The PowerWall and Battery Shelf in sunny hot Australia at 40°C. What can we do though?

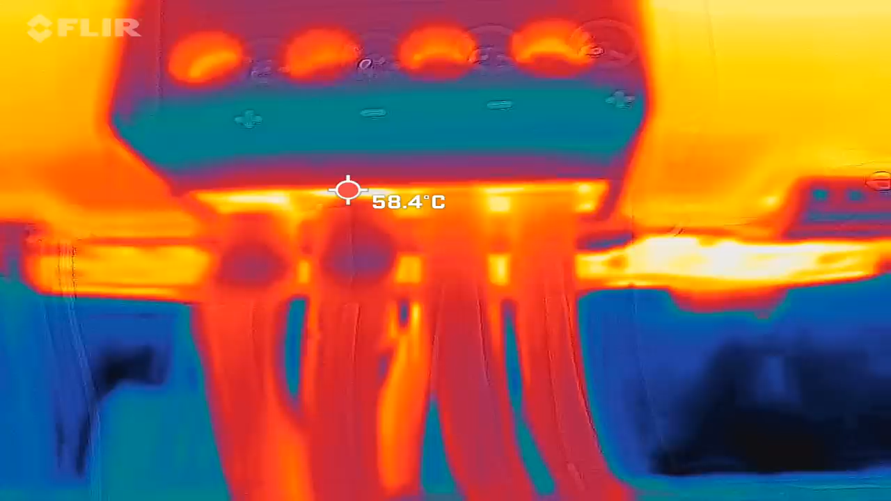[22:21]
On screen: spot 58.4°C
incoming solar on the right has
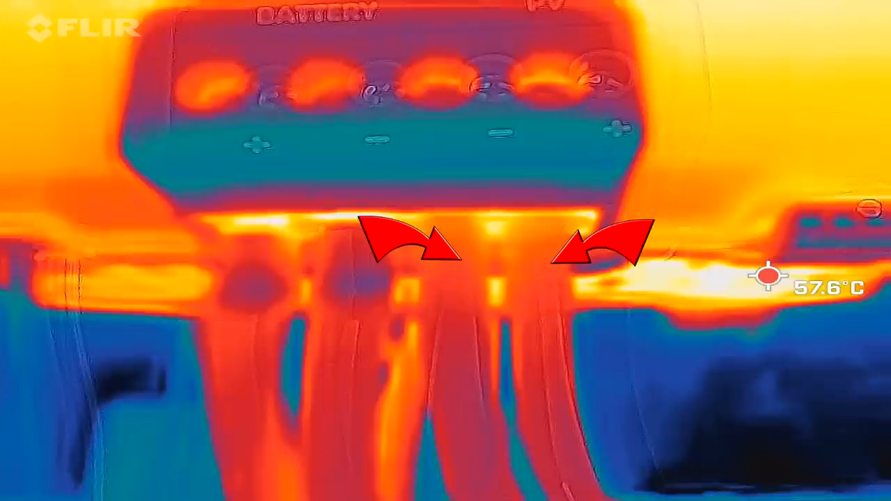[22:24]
On screen: spot 57.6°C
no ferrules because at this point of time i didn't have any in this size
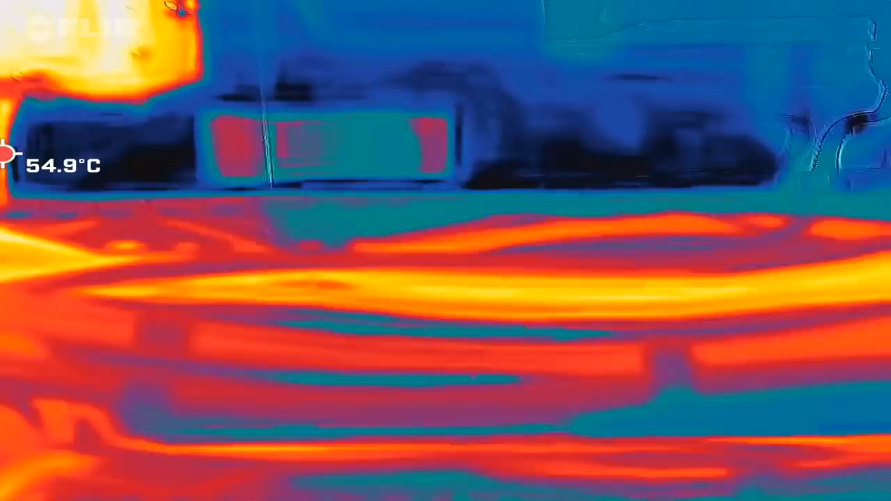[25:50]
On screen: spot 54.9°C
can see a bit of warm cables here 50 degrees cable temperature i can see this is
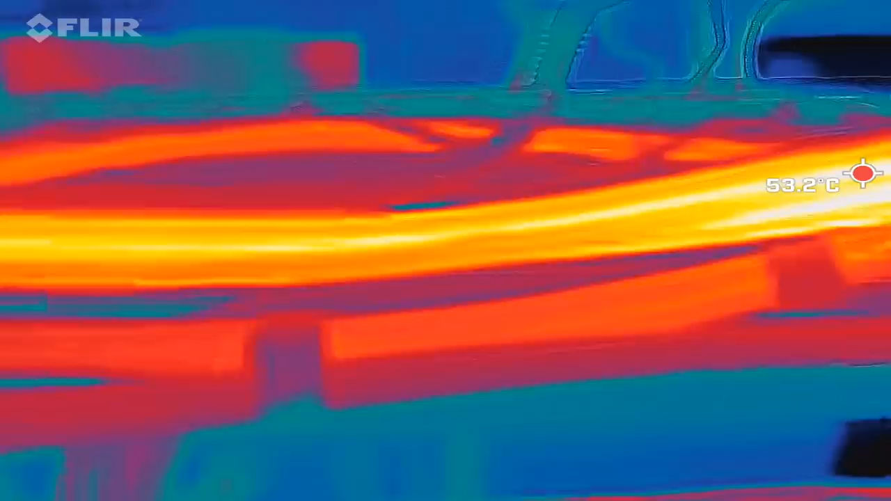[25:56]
On screen: spot 53.2°C
the solar coming from the west roof there's a bit of a hot spot here 60 or 55 degrees
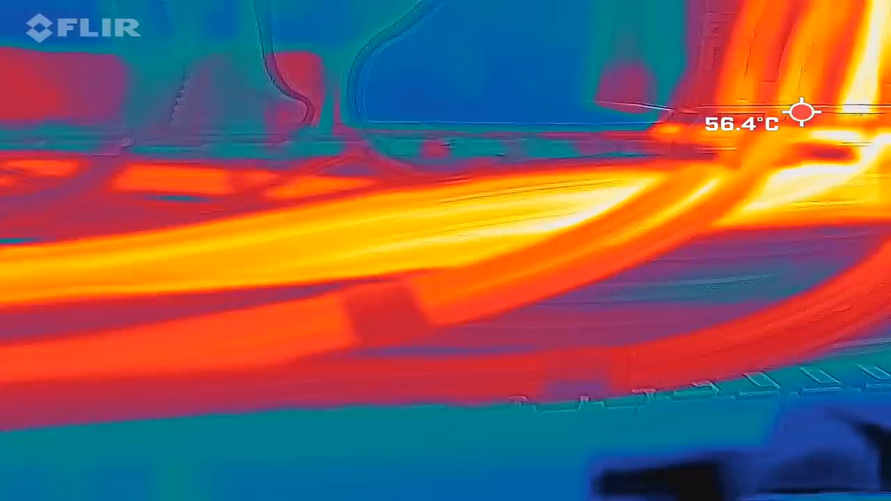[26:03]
On screen: spot 56.4°C
cable temperatures and these
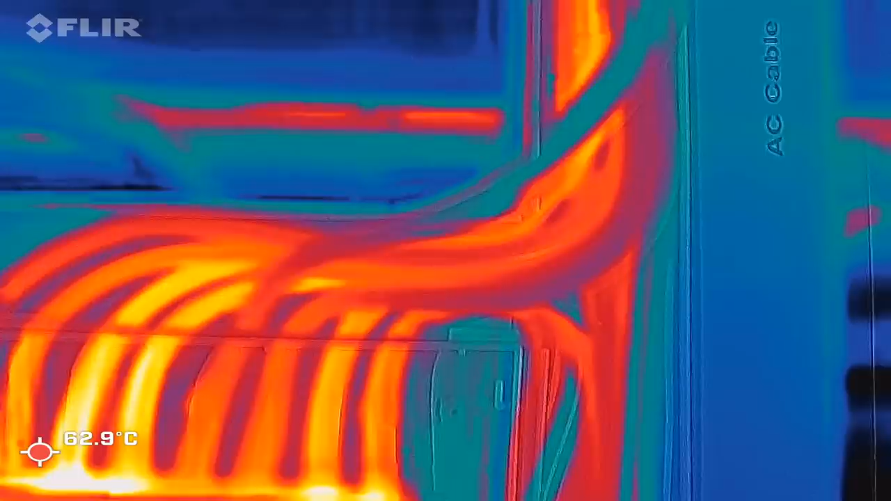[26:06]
On screen: spot 62.9°C
are the cables going up into the ceiling so we've got 55 here as well this
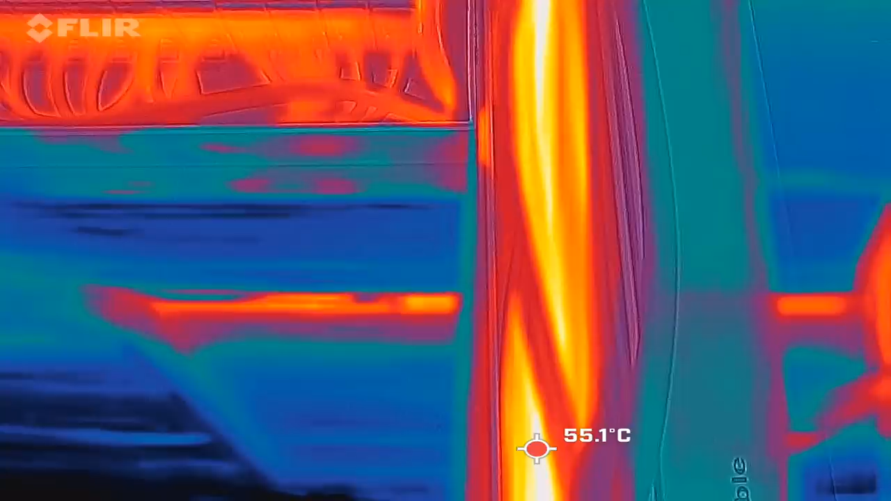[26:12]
On screen: spot 55.1°C
is all solar cable coming in
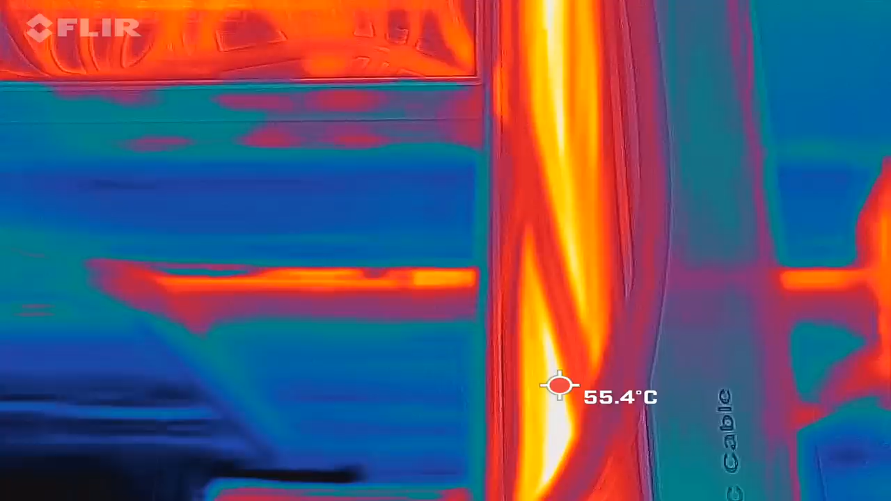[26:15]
On screen: spot 55.4°C
16 millimeters and they're carrying
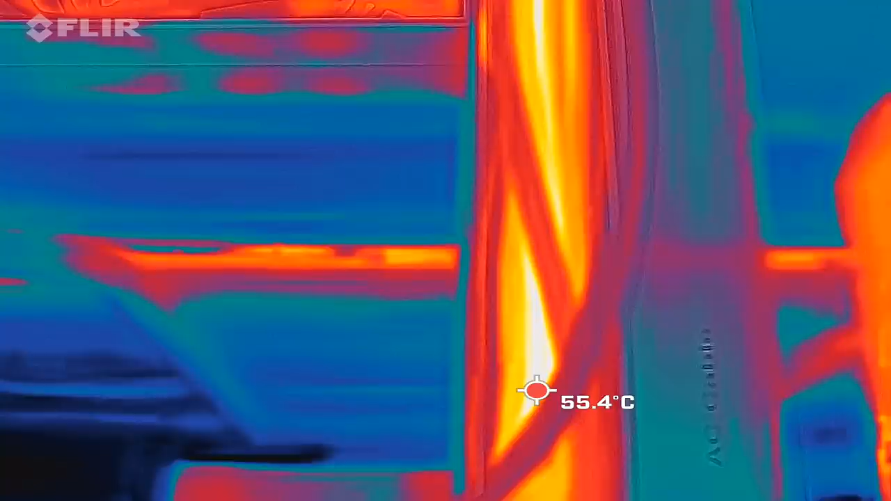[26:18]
On screen: spot 55.4°C
around 50 amps at the moment
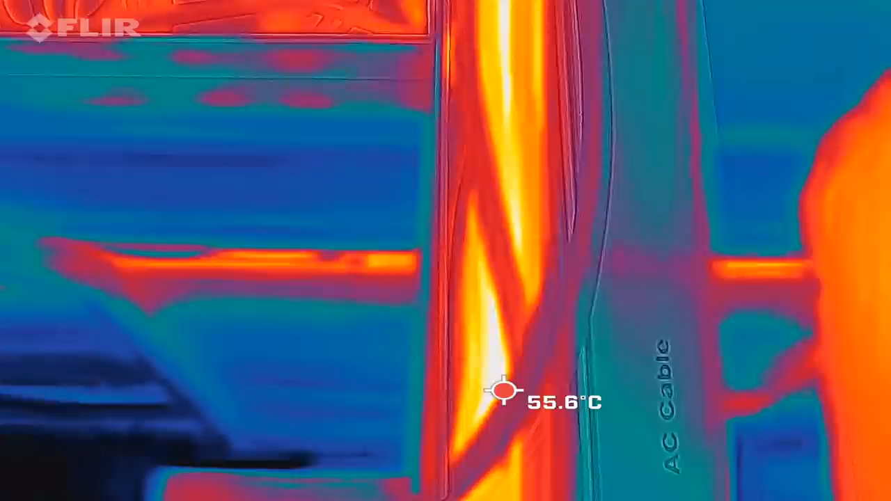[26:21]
On screen: spot 55.6°C
down here these big cables this is our 70 mil
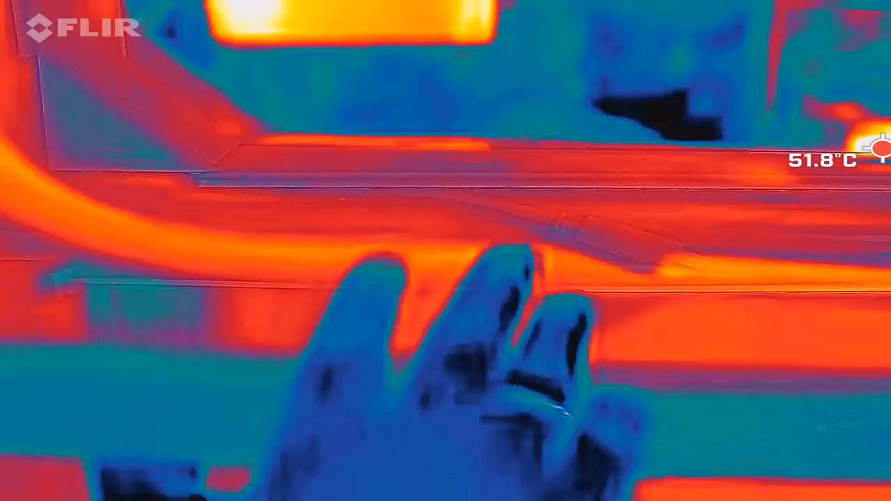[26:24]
On screen: spot 51.8°C
to the inverters this is the
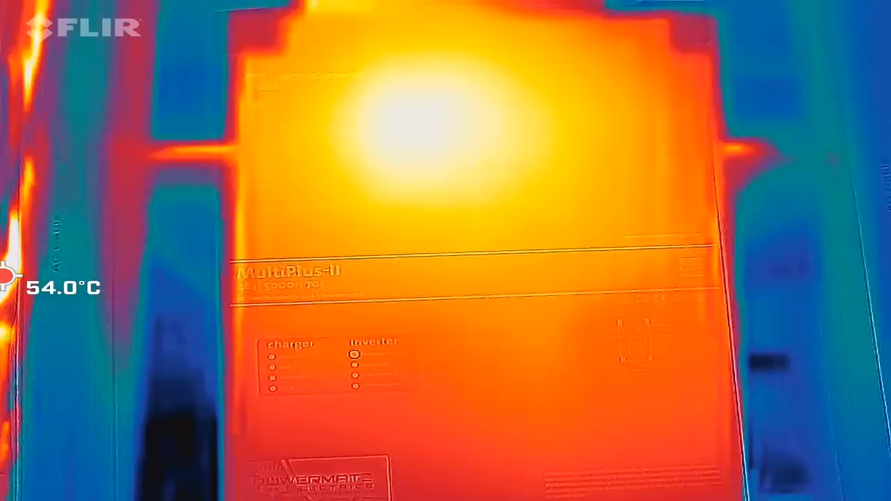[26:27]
On screen: spot 54.0°C
inverter itself which has like 50 degrees
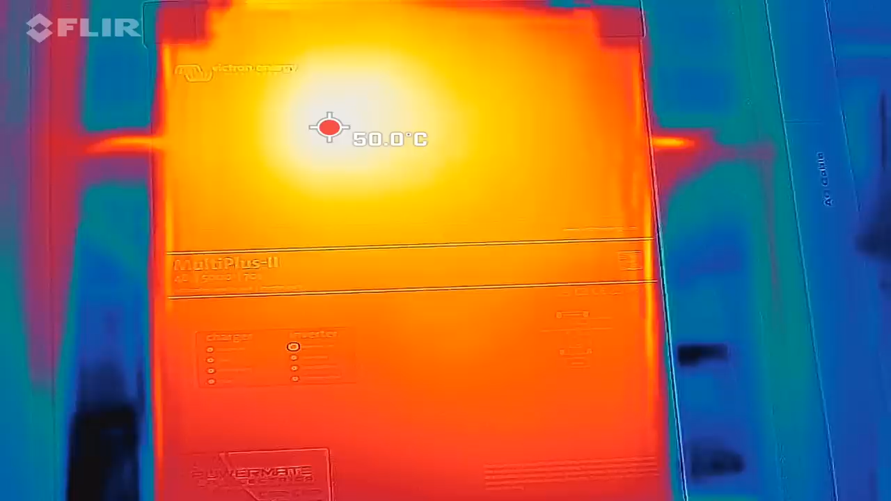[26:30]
On screen: spot 50.0°C
on the surface cables down here under
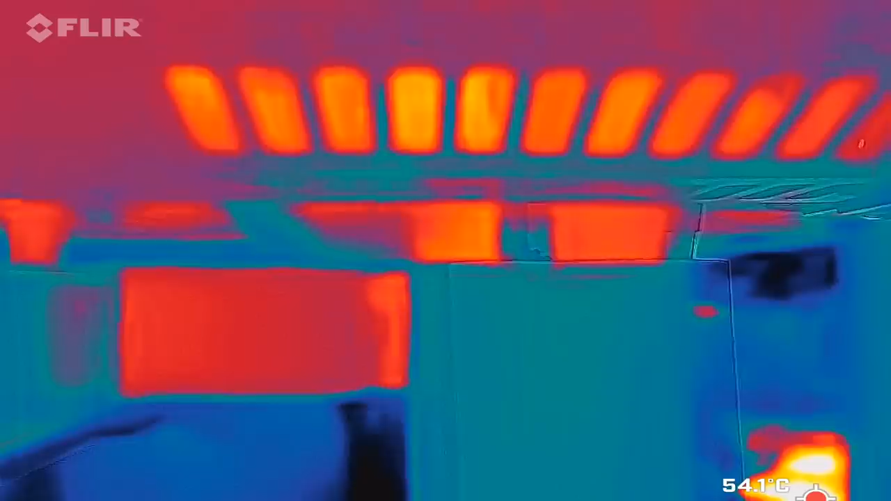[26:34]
On screen: spot 54.1°C
50 degrees this
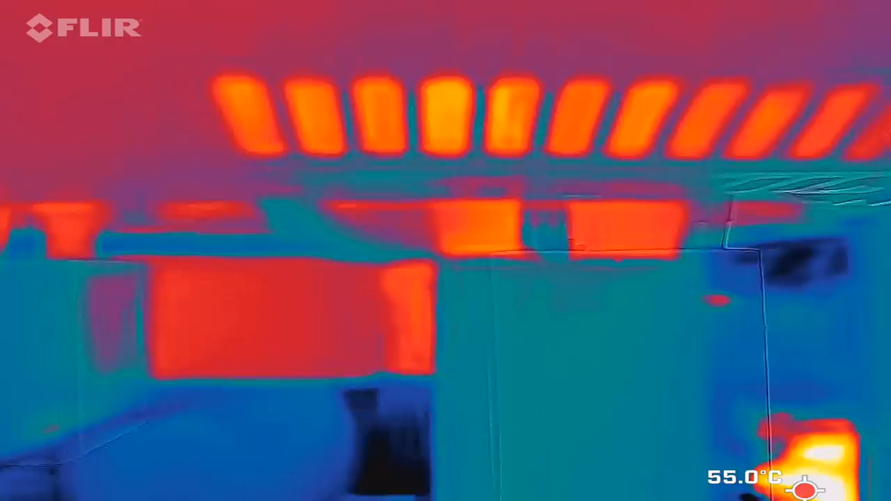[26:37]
On screen: spot 55.0°C
is just reflection bottom right of the aluminium sheet
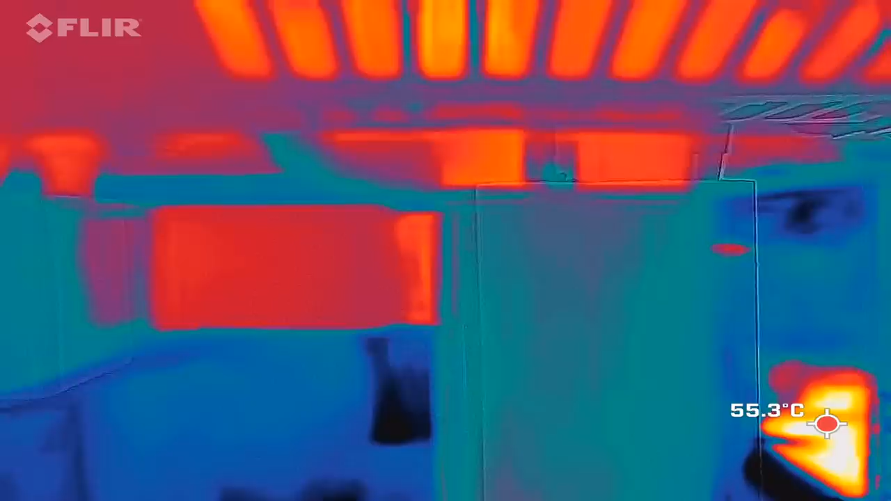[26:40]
On screen: spot 55.3°C
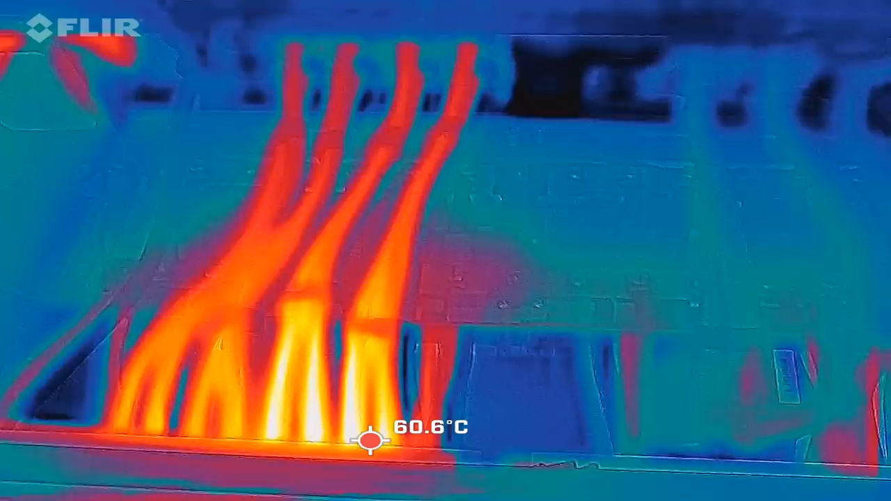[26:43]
On screen: spot 60.6°C
and we are now having a look inside the dc compartment in the top of the shelf
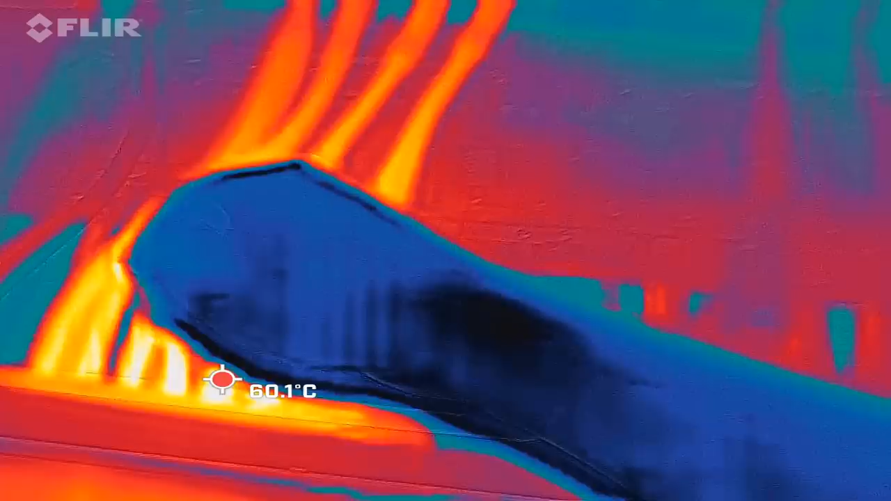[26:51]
On screen: spot 60.1°C
and we can see here temperatures of 60 degrees for the cable which are coming from the solar charge controllers and then going to the
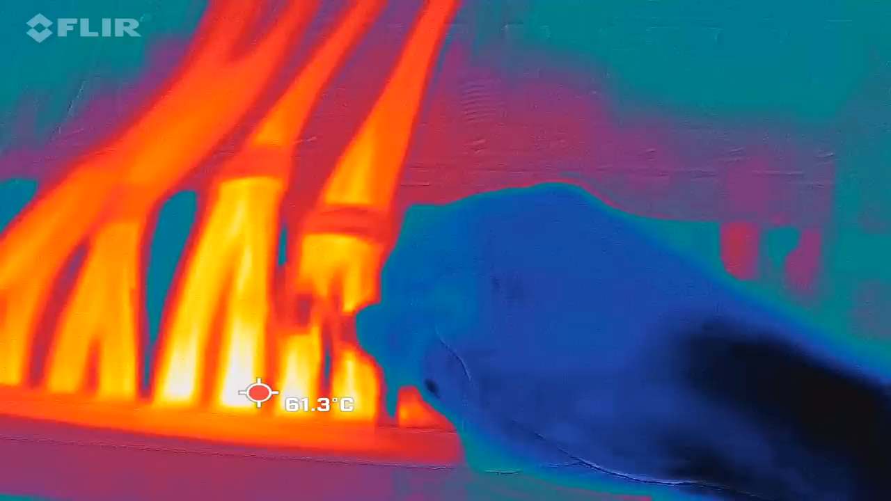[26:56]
On screen: spot 61.3°C
bus bar through the breakers first this is the circuit breaker here we've